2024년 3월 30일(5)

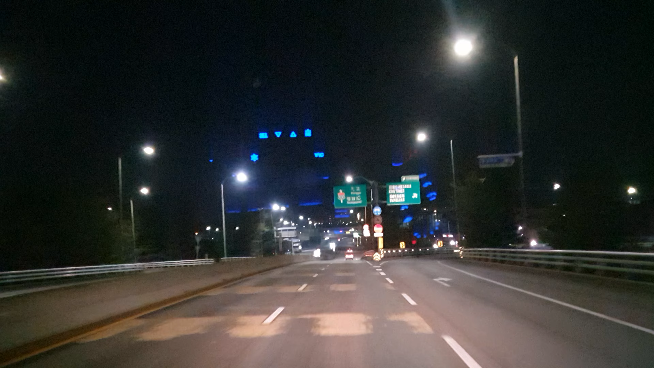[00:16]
아이고, 저 앞에는 무엇이고? 헛솔 솔솔 갑서. 옆대래도 베리고 커먹. 놈의 차들이 투렁청하게 콕 박아보는 데 좀 왔어.